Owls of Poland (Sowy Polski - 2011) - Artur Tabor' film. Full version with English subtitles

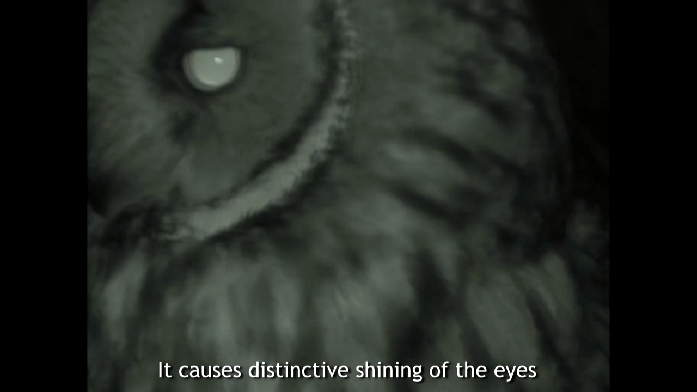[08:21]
Powoduje ona specyficzne świecenie oczu przy sztucznym oświetleniu, jak tu w podczerwieni. Cecha ta powstała niezależnie u wielu grup zwierząt prowadzących nocny tryb życia, w tym choćby u naszych kotów.
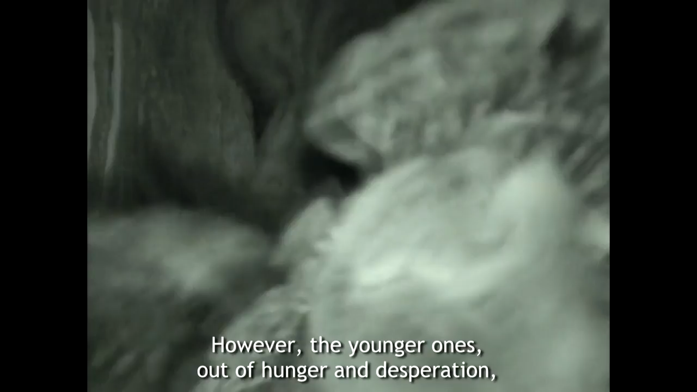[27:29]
Jednak młodsze, z głodu i w desperacji, potrafią wywalczyć pojedyncze kęsy.